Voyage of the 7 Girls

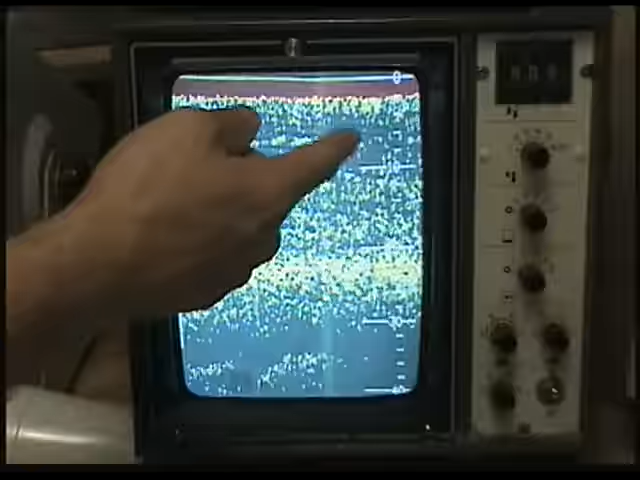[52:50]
You see that on the sander, that looks really good, right? That's where the old swordfish hang out in the bait.
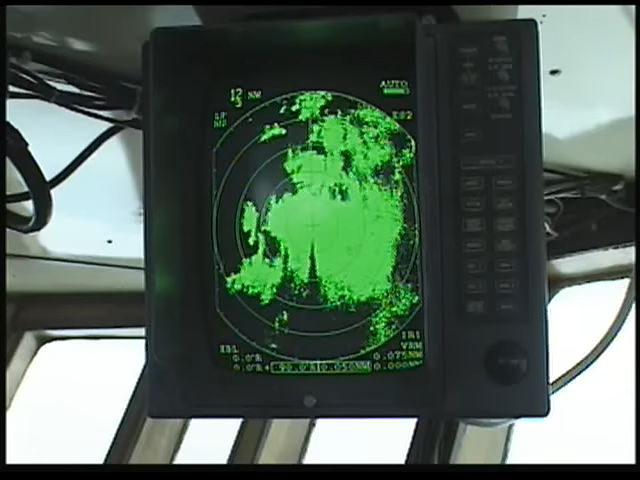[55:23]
That there is a great big pile of rain. It's all around us, right in the center of it.